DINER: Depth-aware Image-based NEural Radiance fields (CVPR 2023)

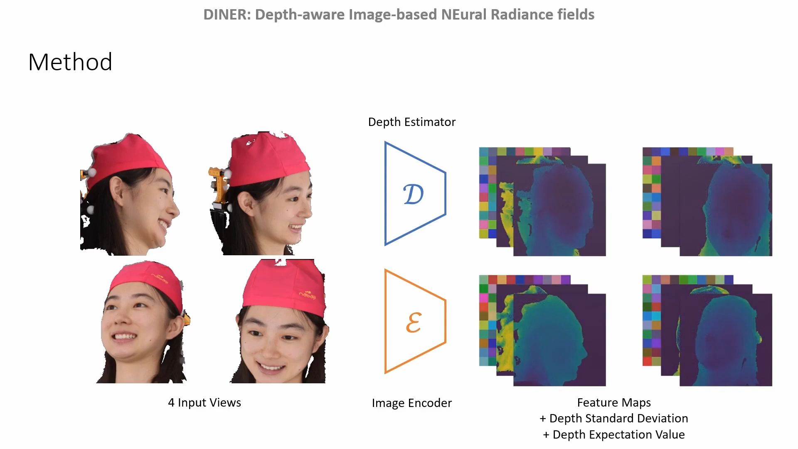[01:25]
For every sampling point, we determine the difference between the projected depth value and the sample location.